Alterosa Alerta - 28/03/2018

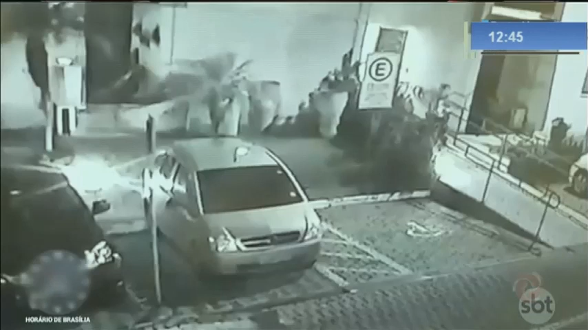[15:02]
Deixou outro ângulo, é possível ver o momento em que a dona deixa o condomínio, com a cachorrinha nos braços, já desacordada. Ela seguiu para uma emergência veterinária.